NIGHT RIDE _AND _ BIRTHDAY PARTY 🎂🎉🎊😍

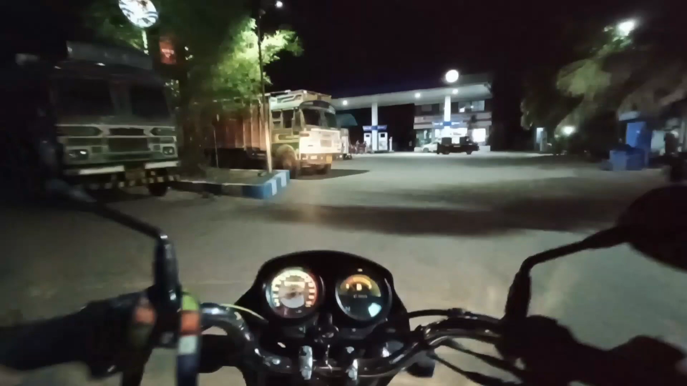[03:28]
पेट्रोल भराने के लिए लाइन तो बहुत लंबी लगी है।